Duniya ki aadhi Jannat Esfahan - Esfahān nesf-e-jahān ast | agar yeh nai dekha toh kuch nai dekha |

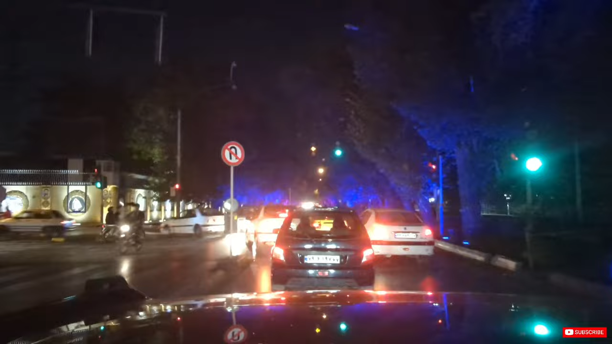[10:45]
तो जी रात का टाइम हो गया 9, हम अपने नेक्स्ट डेस्टिनेशन यज्द की तरफ बढ़ रहे थे।